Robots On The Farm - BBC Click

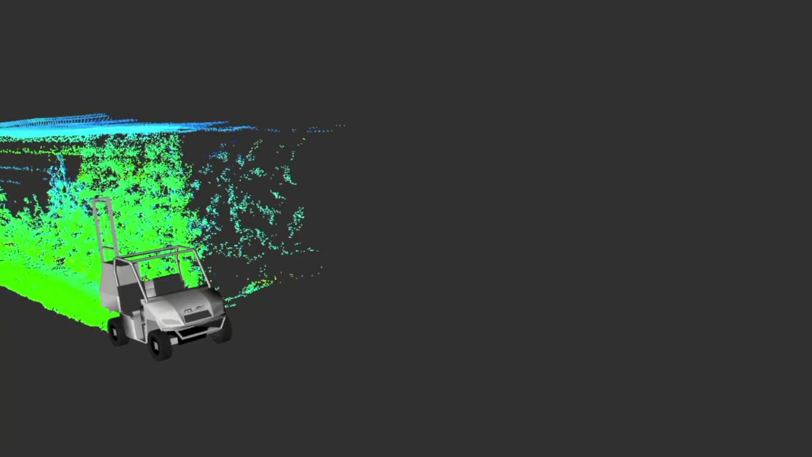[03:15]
The technology we're working on uses computer vision and looks at each tree and says this tree needs thinning today and this tree doesn't need thinning.